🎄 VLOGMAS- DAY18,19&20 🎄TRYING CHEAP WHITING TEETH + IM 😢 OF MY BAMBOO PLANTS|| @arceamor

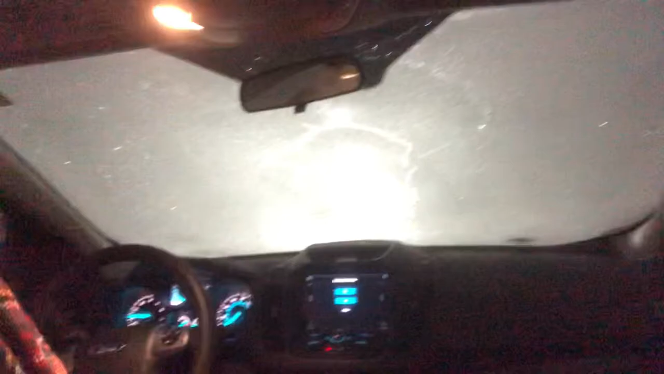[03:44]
So, ang lamig niya, you guys. 27 degree, so, maghintay na ako kasi, ayaw ko mag-drive lang ganito siya.